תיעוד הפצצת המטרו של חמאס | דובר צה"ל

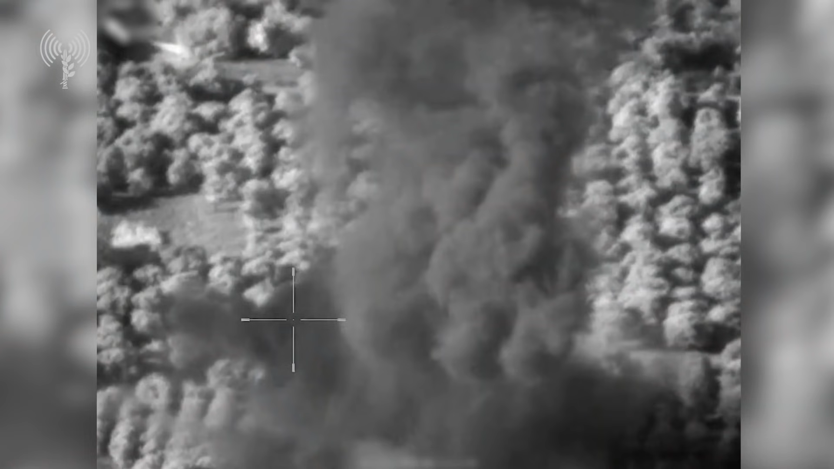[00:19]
במערכה התעצמות של חמאס הייתה יוצאת דופן מדובר במאמץ מודיעיני ארוך שנים שהגיע לידי
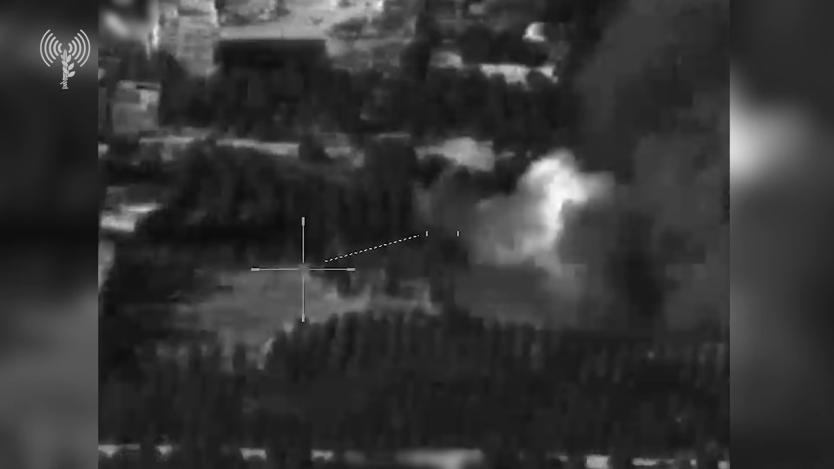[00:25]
מימוש במבצע שומר רחומות אנחנו הוציאים מהמערכה עם חמאס מוחלשת, גועה, וכזאת שיקח לה שנים רבות לשקם את המערכים הרקטיים שלה כחלק מהמבצע פגענו רבות בתשתיות שלטון של חמאס,
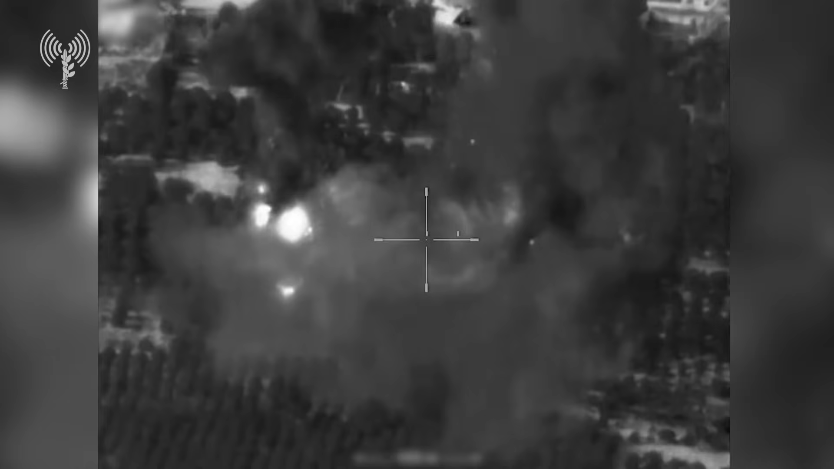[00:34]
קרסנו בניינים ששימשו לטרור, פגענו במטות של מנגנוני הביטחון המטרו של
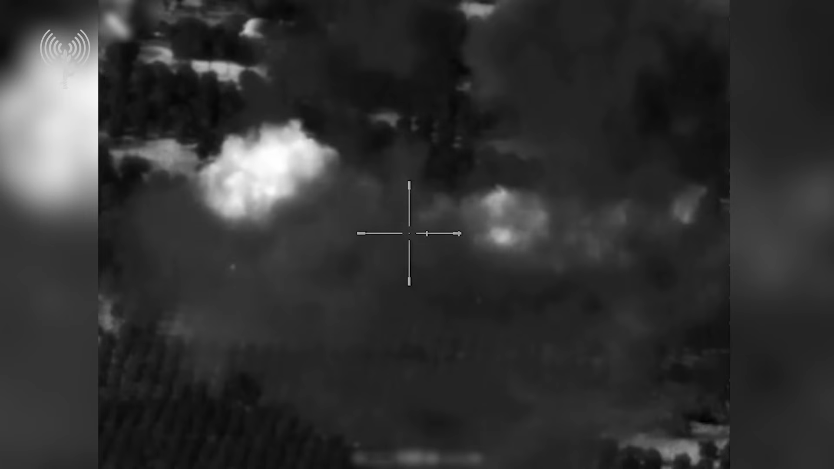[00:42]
חמאס היא בעצם רשת של צירים תת-קרקעיים שמחברים בין חטיבות של חמאס,